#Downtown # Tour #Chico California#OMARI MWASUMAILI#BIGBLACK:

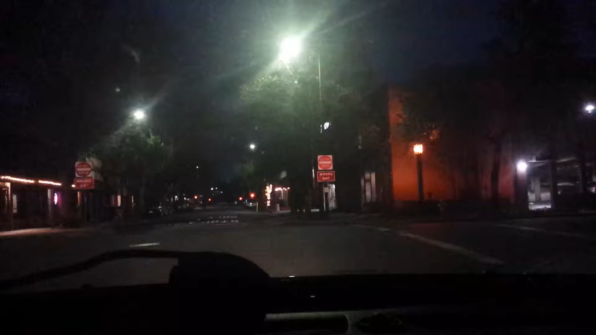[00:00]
Hello guys, good morning. Today is Saturday, I think the 9th, 2019. I'm taking you guys a tour of Chico downtown. This is Chico downtown.
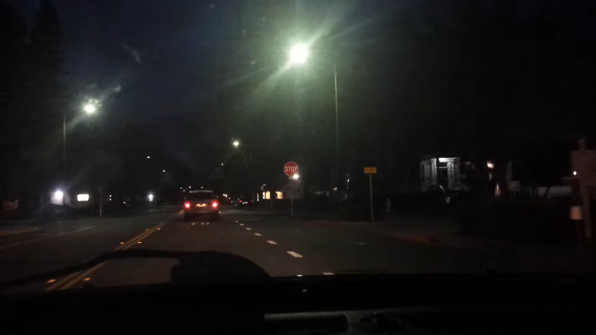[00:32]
I'm gonna zooming around, show you guys. It's early in the morning, so there's not much.
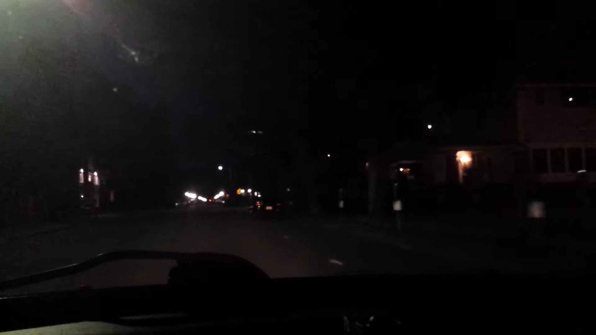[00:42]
It's kind of dark right now, so it's really dark. So, yeah, it's really, really dark. Can't even see what's going on, but I am driving out at downtown Chico, so Chico,